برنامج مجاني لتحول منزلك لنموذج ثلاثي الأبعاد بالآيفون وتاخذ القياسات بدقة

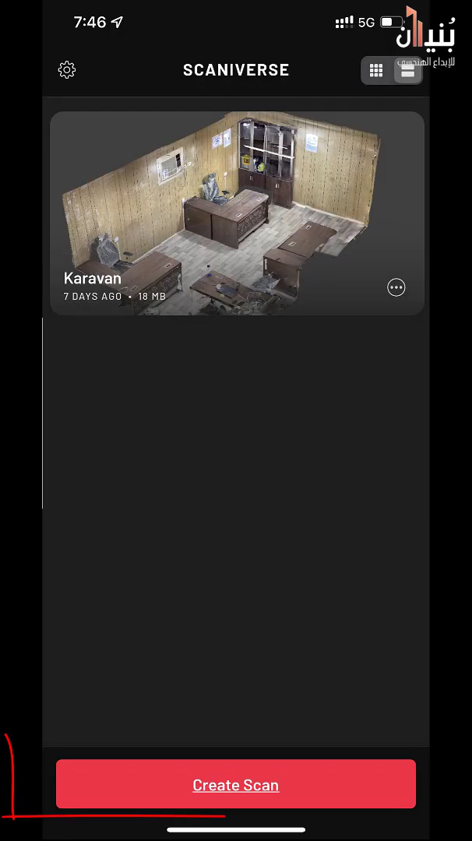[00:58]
كرييت سكان ومنبدأ بالتسجيل ومنحاول التنقل بشكل
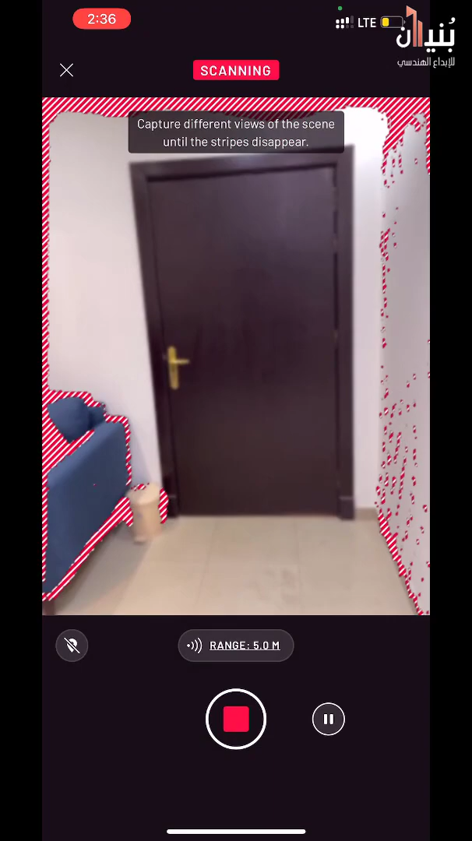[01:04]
انسيابي لنغطي كامل المكان ومنلاحظ البرنامج بيدلنا
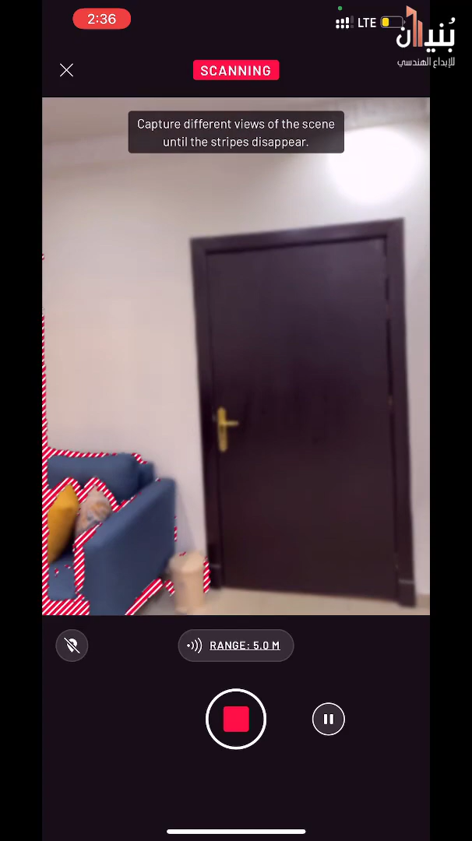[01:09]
على الأماكن اللي لسه ما نعملها سكان بتصديله باللون الأحمر ومنلاحظ
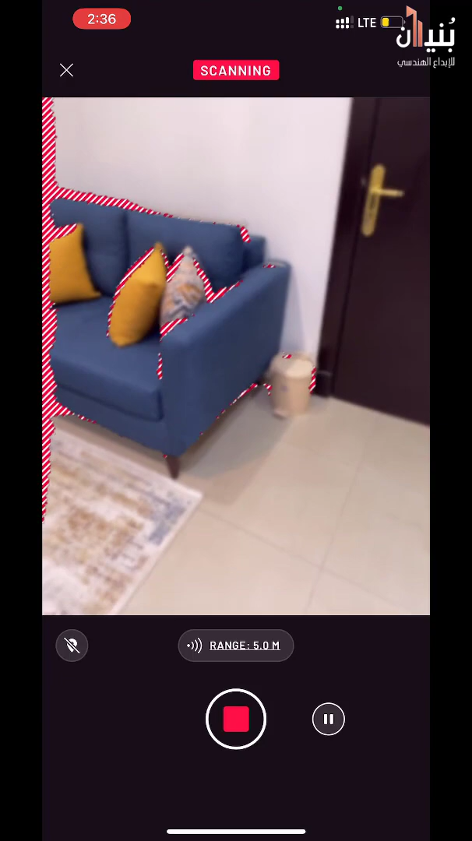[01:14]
انه ايضا بإمكاننا نتحكم بالبعد للمنطقة اللي عم
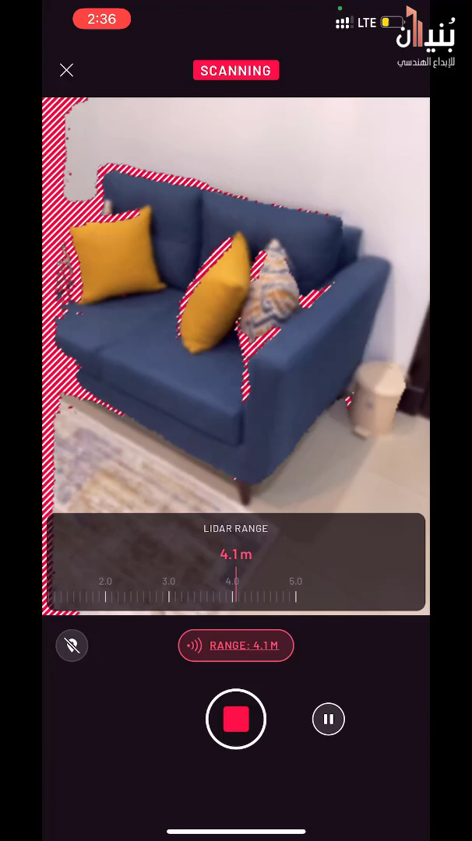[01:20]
نغطيها فمثلا هون تقريبا أربعة متر وهيك
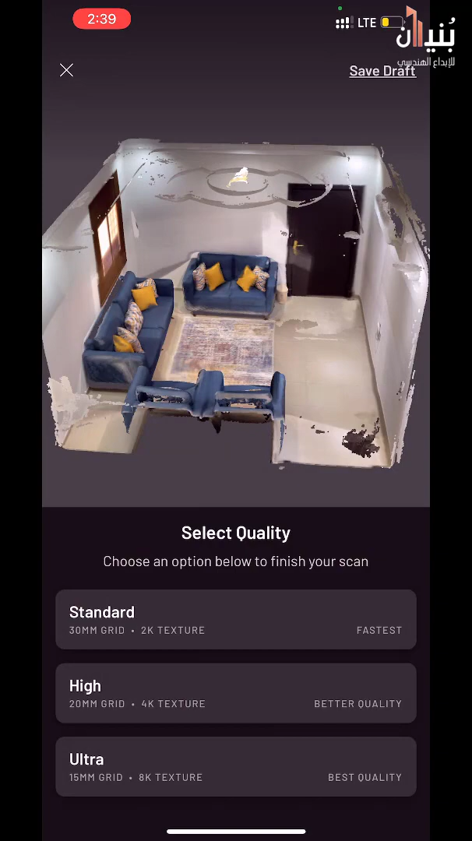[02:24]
ومنختار الكواليتي المطلوبة طبعا كل ما زادت الكواليتي زاد حجم الملف وزاد طول وقت البروسيسر خلال هالفترة بإمكاننا انه
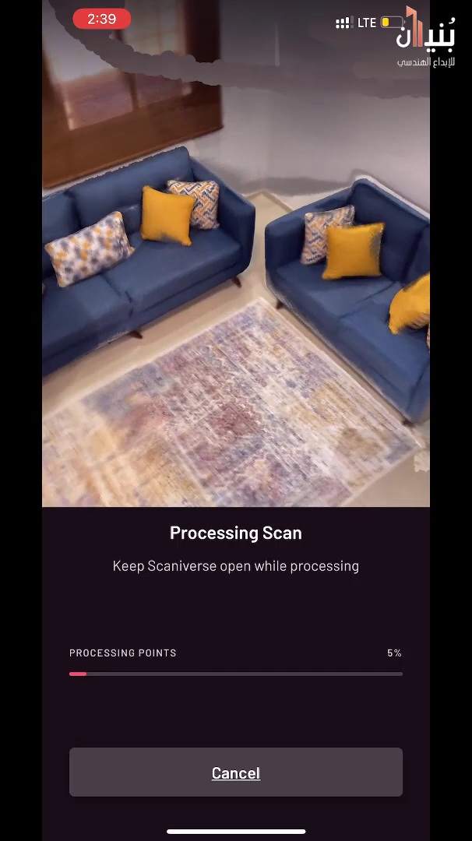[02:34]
ندور المودل ونتفرج على الشغل اللي اشتغلنا بس بالأكيد
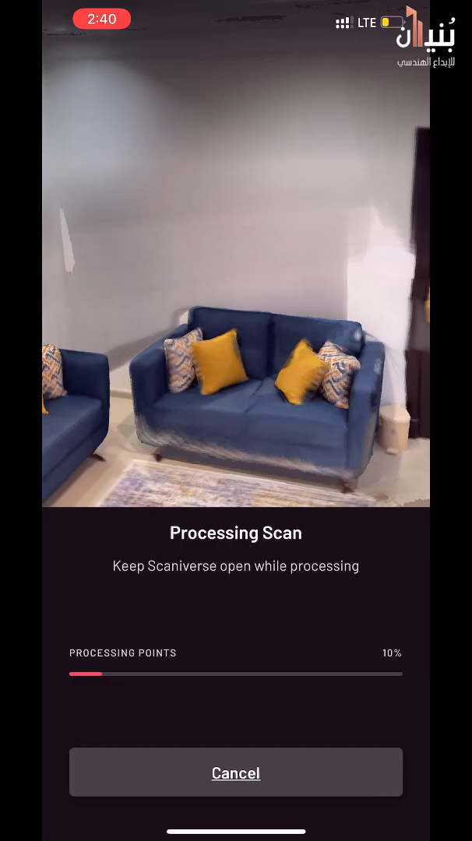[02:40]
ما رح يكون بالدقة الكافية وانما فقط شي يسمح لنا نستعرض المودل
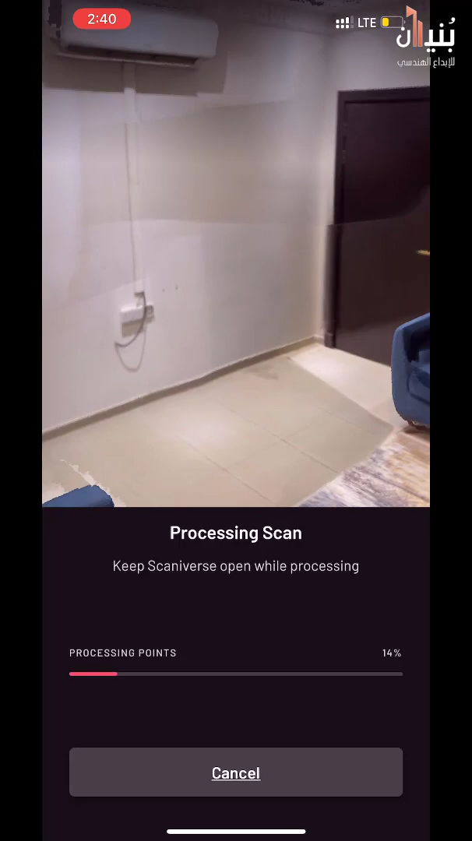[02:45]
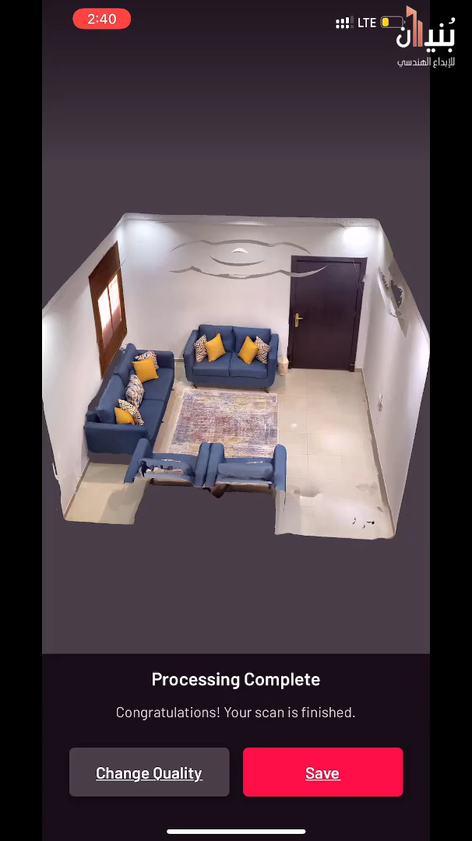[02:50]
ومنضغط على سيف ومنبدأ نستعرض المودل بالدقة العالية